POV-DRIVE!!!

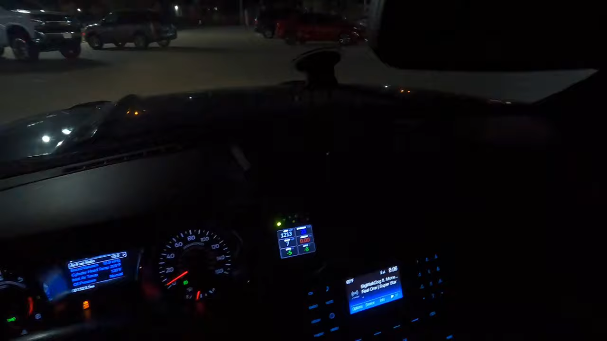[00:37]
Shit, I don't know what's up with this parking lot. Is it just me? Shit.